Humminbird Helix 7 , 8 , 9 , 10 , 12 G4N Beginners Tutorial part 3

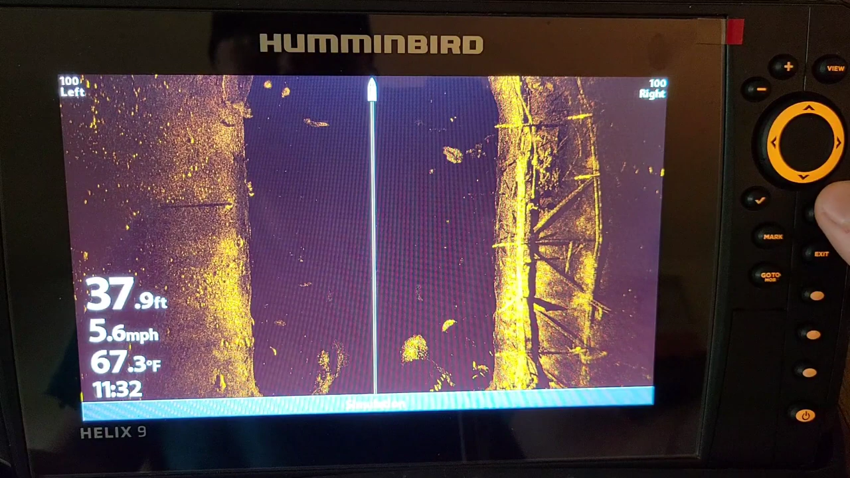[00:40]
On screen: depth 37.9 ft, water 67.3°F, speed 5.6 mph
All right guys, in case you guys missed the last video, which I do recommend you guys going to see that part two of this three-part series on how to get this unit on custom mode and a bunch of other stuff I went over.
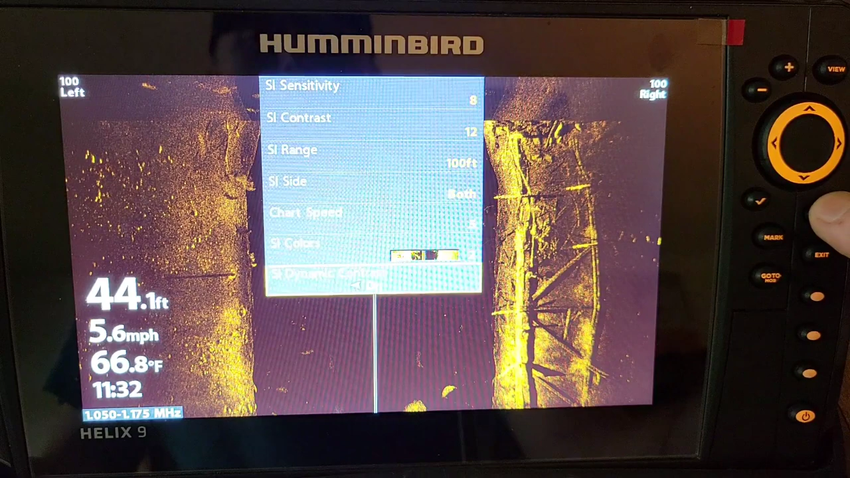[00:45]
On screen: depth 44.1 ft, water 66.8°F, speed 5.6 mph
All you do is hit this menu button twice, go up to your setup menu,
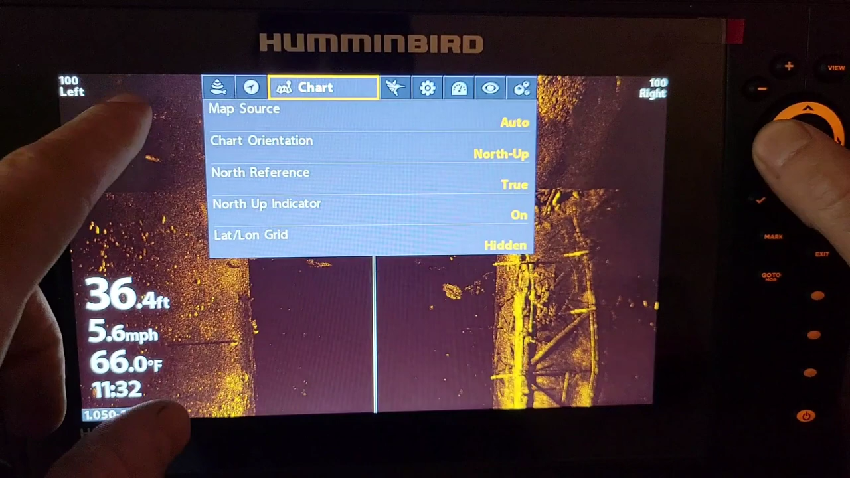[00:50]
On screen: depth 36.4 ft, water 66.0°F, speed 5.6 mph
you just go left or right on the keypad here to setup,
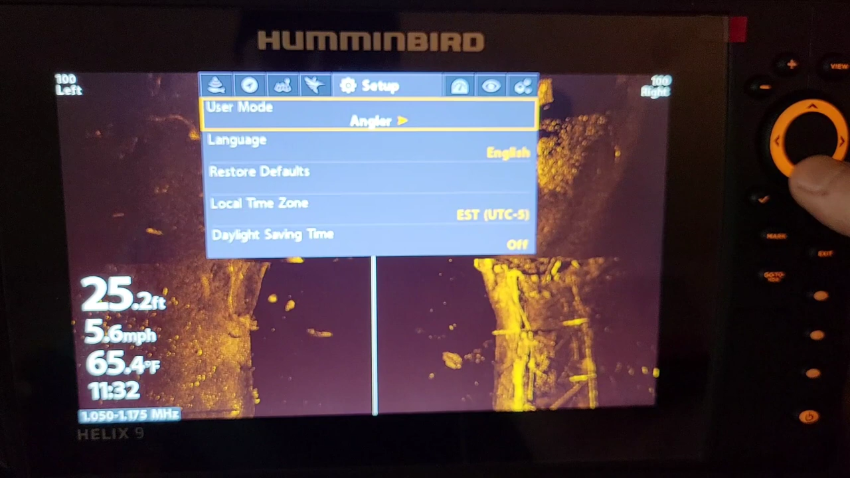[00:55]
On screen: depth 25.2 ft, water 65.4°F, speed 5.6 mph
and then down to angler user mode, it's on angler, hit the right cursor over.
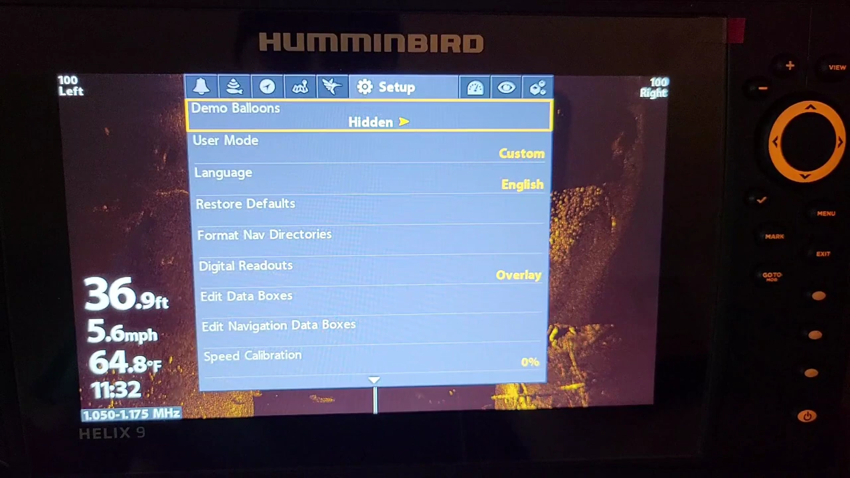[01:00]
On screen: depth 36.9 ft, water 64.8°F, speed 5.6 mph
And now we're on custom mode. You can see it popped up a ton more options right here. And it also popped up a brand new menu option, which is your different notifications.
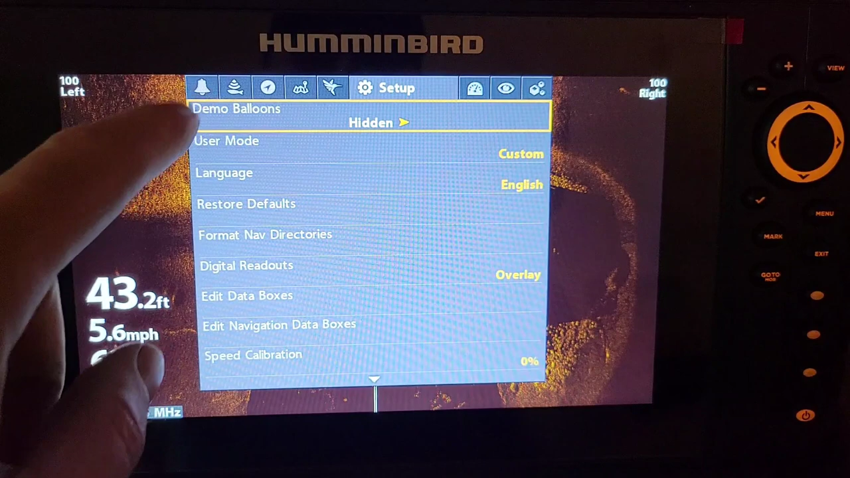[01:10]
On screen: depth 43.2 ft, speed 5.6 mph
So I'm going to go over, or actually the first thing I want to do is why this custom mode is so important. I'm going to go ahead and exit out of here.
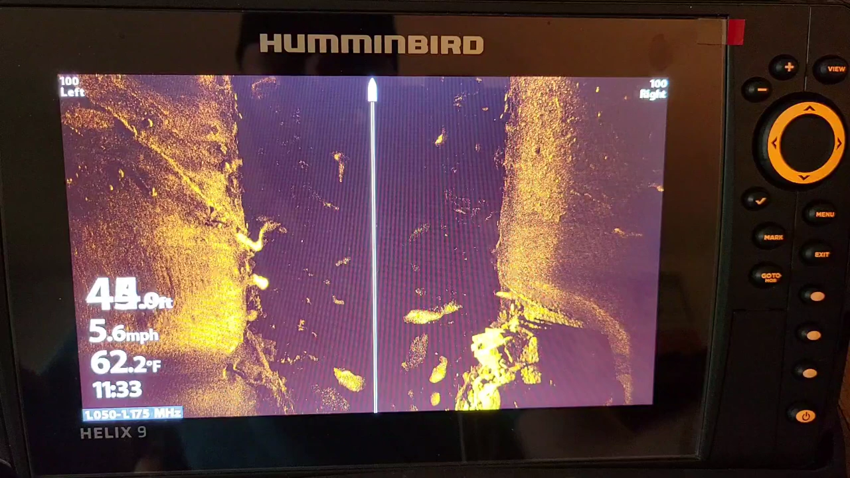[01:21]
On screen: water 62.2°F, speed 5.6 mph
And while you're in down imaging and side imaging, you're going to get an extra feature that gives you a lot better clarity, which a lot of people don't know is the sharpness.
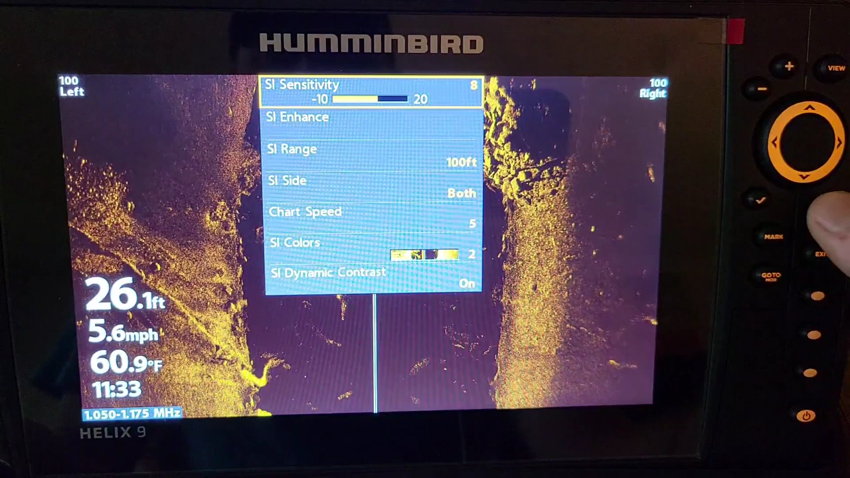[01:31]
On screen: depth 26.1 ft, water 60.9°F, speed 5.6 mph
Hit that menu button once.
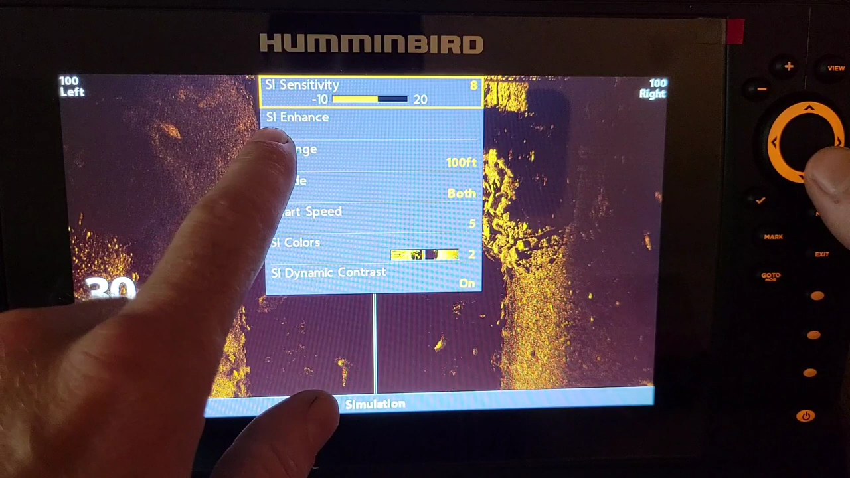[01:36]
We now have an SI enhance, which we didn't have on angler mode.
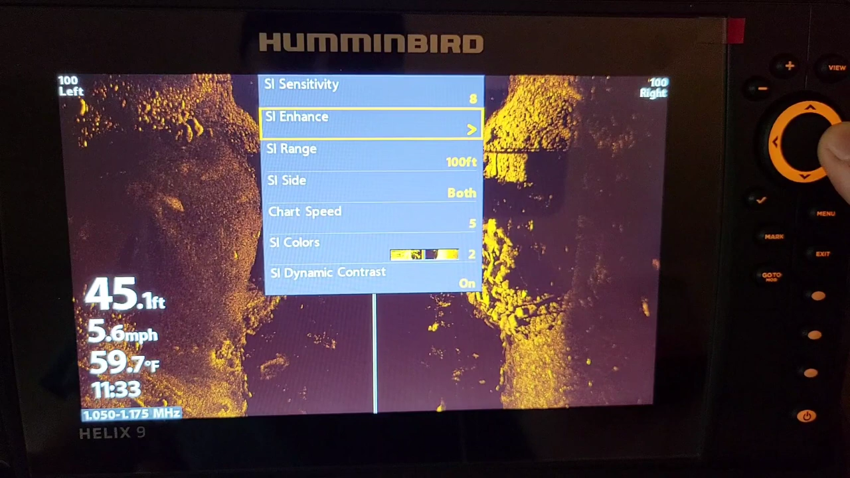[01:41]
On screen: depth 45.1 ft, water 59.7°F, speed 5.6 mph
And I, you know, when I'm talking to people all the time, and they're asking me how, how to get the clearest picture, I ask what their sharpness is on, and they have no idea what I'm talking about. So I try to get everybody to get their unit on custom mode.
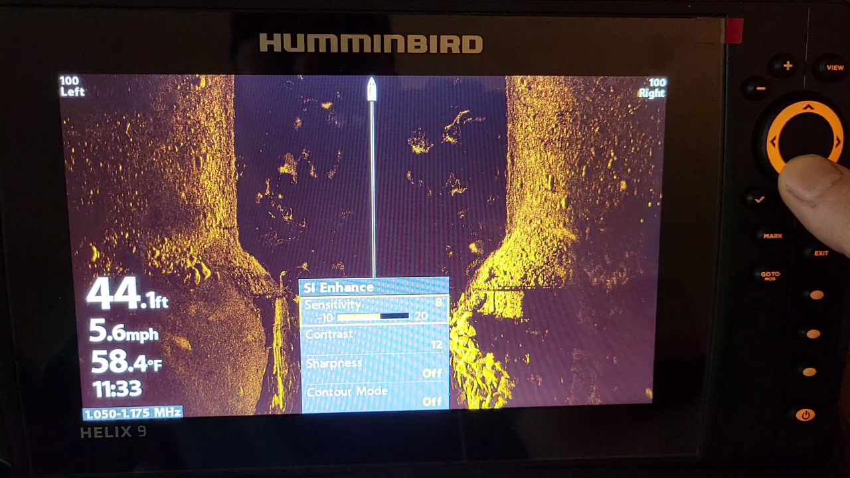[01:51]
On screen: depth 44.1 ft, water 58.4°F, speed 5.6 mph
And now we have sharpness, and it has a low, medium, and a high. I prefer it on low, but in clear water situations,
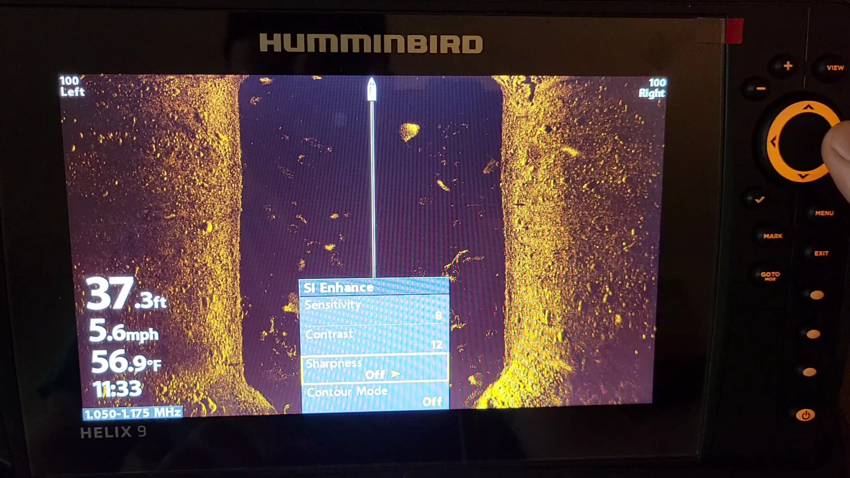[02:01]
On screen: depth 37.3 ft, water 56.9°F, speed 5.6 mph
I have had that on medium and high and got some really good results. But this makes a big difference, and, and to get the clearest picture on your side imaging and down imaging, which I'll go over in a second.
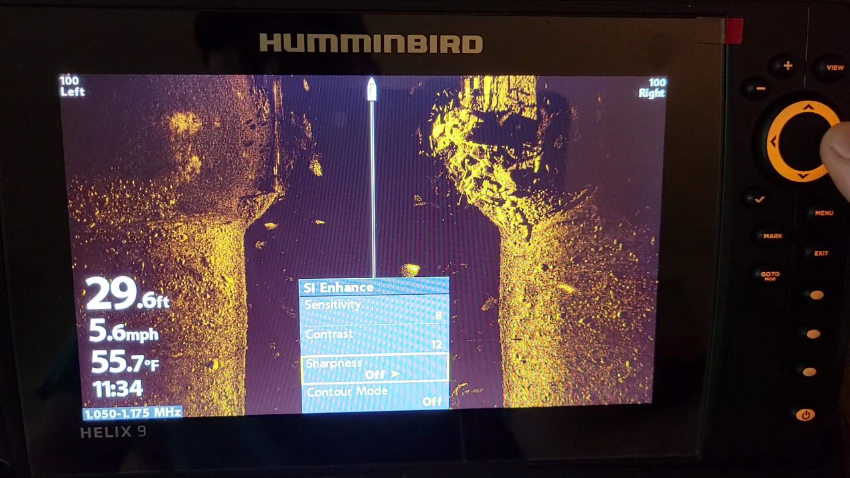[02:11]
On screen: depth 29.6 ft, water 55.7°F, speed 5.6 mph
But I'm going to turn this clear mode, or sharpness on, on, on a low. You can see all the hard bottom,
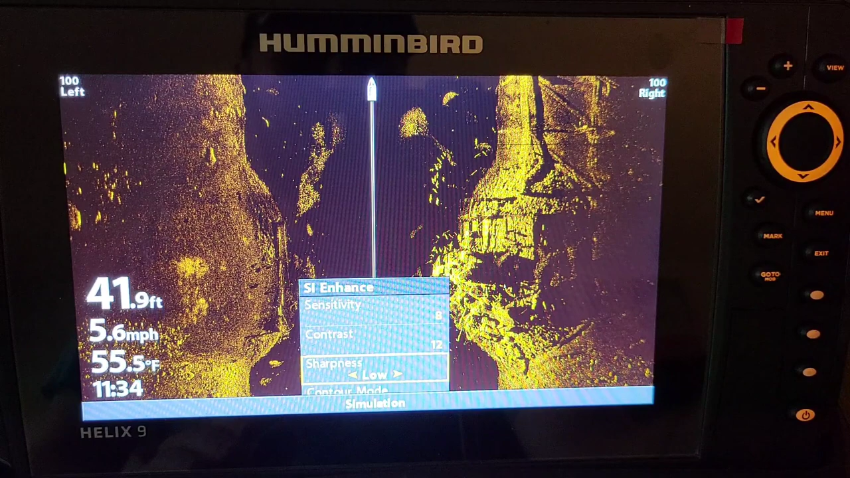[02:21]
On screen: depth 41.9 ft, water 55.5°F, speed 5.6 mph
the fish, the rocks, the things that you really want to see just got brighter. I'm going to go back to, to off. You can see, you can see some fish and stuff, some rocks and stuff, and you can see these little fish in the column, this little bait.
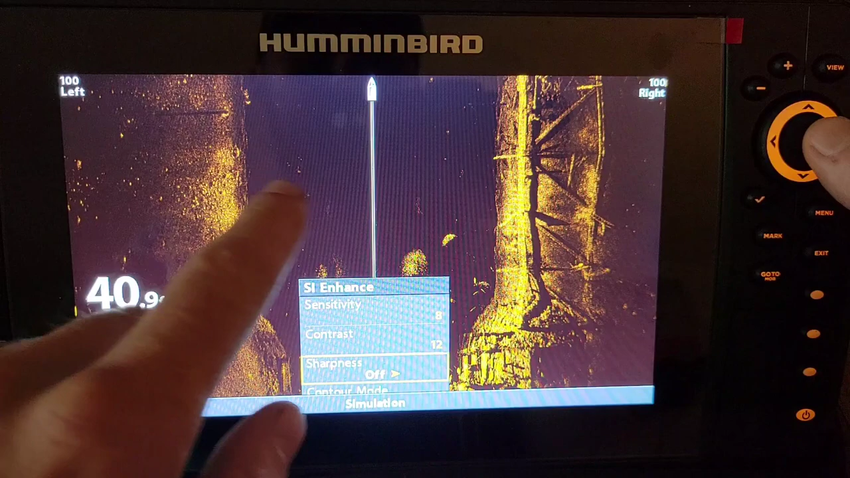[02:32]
But watch when I turn this on to low. It just brightens all that up. And when you're in dirty water, you're not going to need this on medium or high,
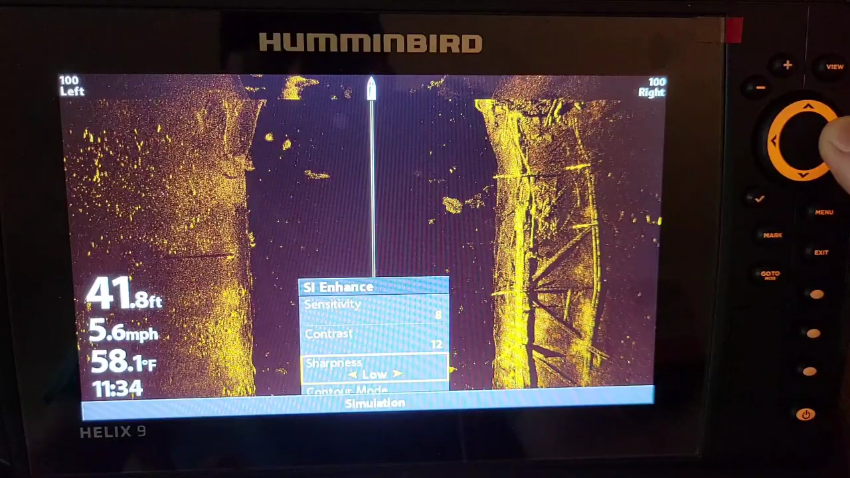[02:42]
On screen: depth 41.8 ft, water 58.1°F, speed 5.6 mph
but I'm going to go ahead and turn this on medium right here. It brightens up that screen, all those hard returns get that much brighter.
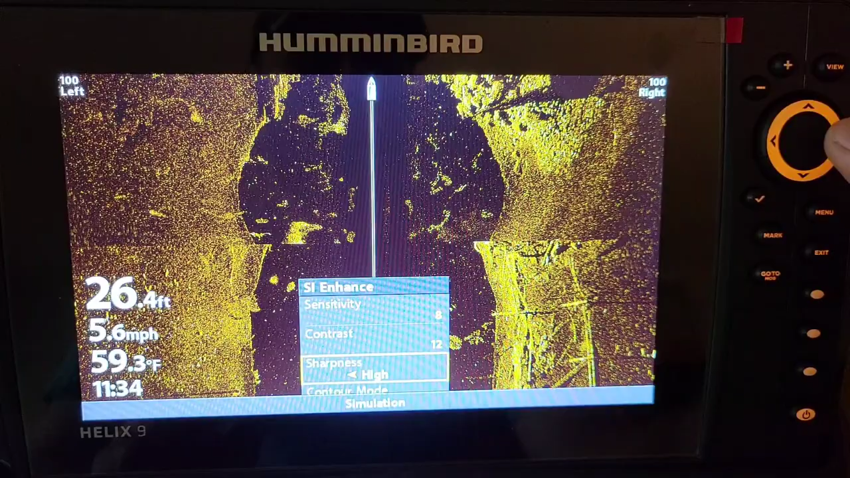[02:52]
On screen: depth 26.4 ft, water 59.3°F, speed 5.6 mph
On high, it gets super washed out, unless you're in super clear water and there's not much plankton and stuff in the water column. I like it on low. That gives me a really good picture.